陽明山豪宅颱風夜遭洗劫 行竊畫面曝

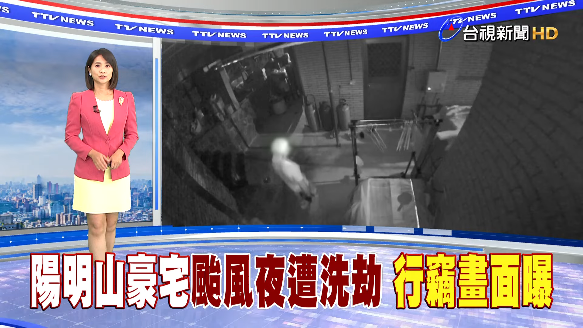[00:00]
有窃贼趁着台风夜到阳明山上的豪宅行窃。这个窃贼呢，在昨天晚上从窗户潜入了两户民宅，但第一时间没有得逞，随后选了要价上亿元的豪宅闯入，偷走了贵重的珠宝、首饰等等物品。